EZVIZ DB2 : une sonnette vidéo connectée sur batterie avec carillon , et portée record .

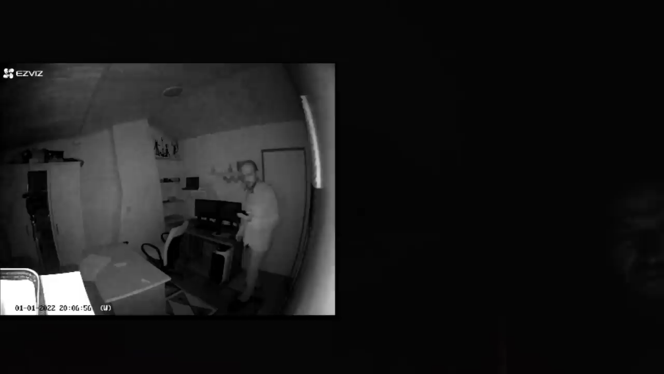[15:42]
Là, elle est passée en mode nuit. Et vous voyez, bon, voilà, ça granule un peu. Mais on voit bien ce qui se passe. Et ça permet de savoir qui est devant la caméra. Donc, c'est plutôt une bonne surprise. Maintenant, on va aller dehors. Parce qu'il y a quand même quelque chose qui me chagrine. Je veux savoir la distance maximum entre le carillon et puis la caméra. Donc là, comme je vous ai dit, mon carillon est à 20 mètres de ma box. Maintenant, on va regarder à combien de mètres la sonnette peut être placée. Allez, on va partir. On va faire le test.
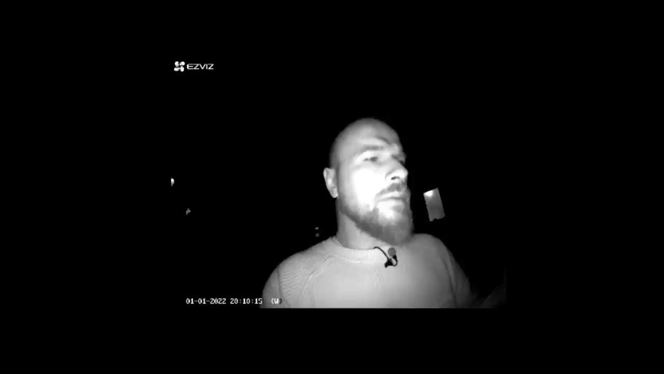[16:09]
Allez, là, je suis juste en dessous de la fenêtre de là où j'ai posé le carillon. Mais on va voir à quel moment je vais perdre le signal.